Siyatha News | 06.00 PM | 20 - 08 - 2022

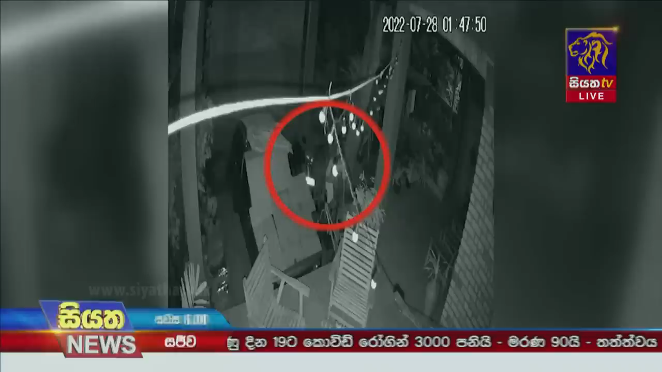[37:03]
කැස්බෑව චබරලිය ප්‍රදේශයේ නිවසක පාපැදියක් පුද්ගලයෙකු සොරා ගන්නා ආකාරය CCTV කැමරාවක මෙලෙස සටහන්ව තිබුණා.
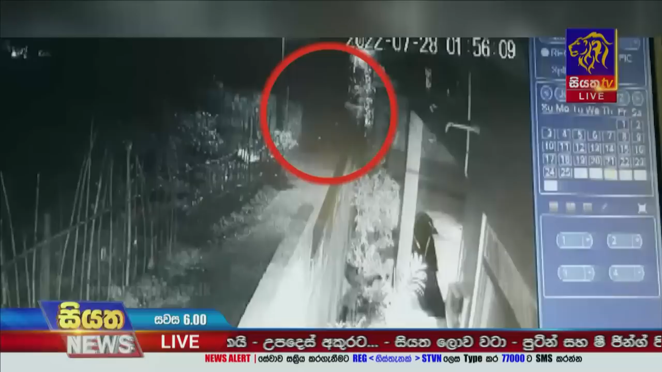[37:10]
මේ පිළිබඳ වැඩිදුර පරීක්ෂණ කැස්බෑව පොලිසිය සිදු කරනු ලබනවා.